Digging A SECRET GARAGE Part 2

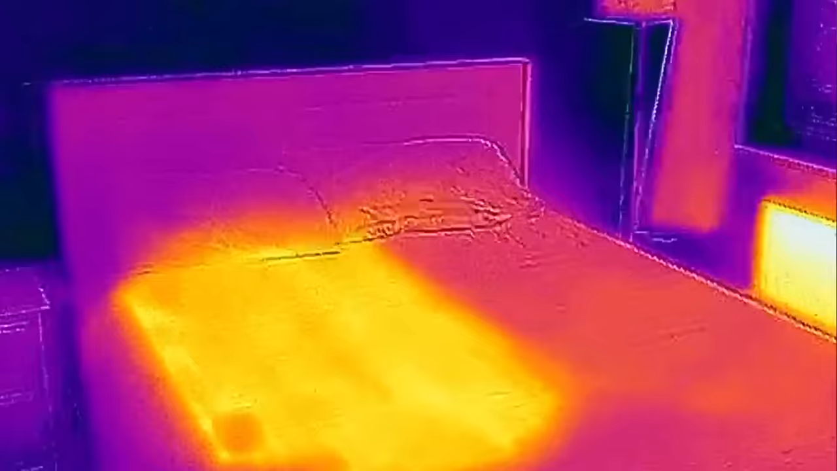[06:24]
And of course it can do it on different sides. So if your partner wants something hotter or colder, theirs can be adjusted completely different.
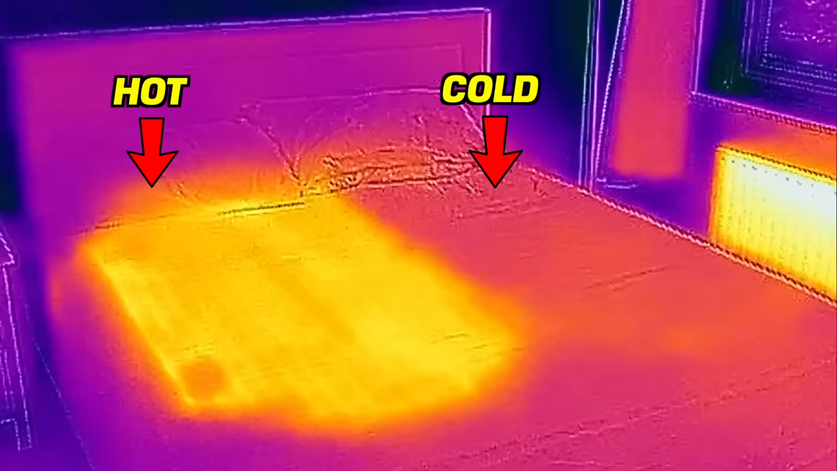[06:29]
It's absolutely fantastic. It will change how you sleep.